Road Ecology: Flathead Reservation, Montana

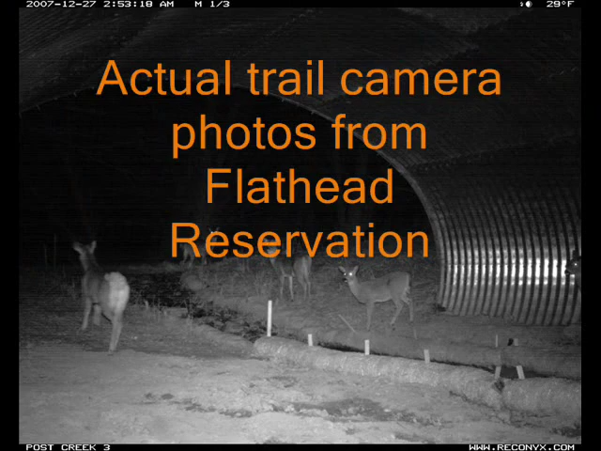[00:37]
We have digital cameras set up in a lot of the structures so that we can get pictorial evidence around the clock for
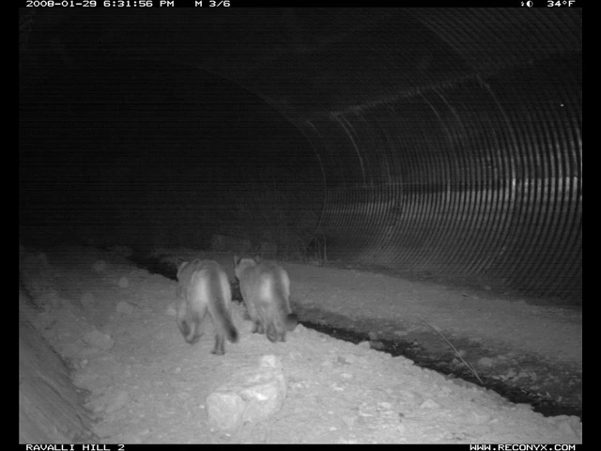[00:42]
as long as we want that animals are actually crossing through the structures.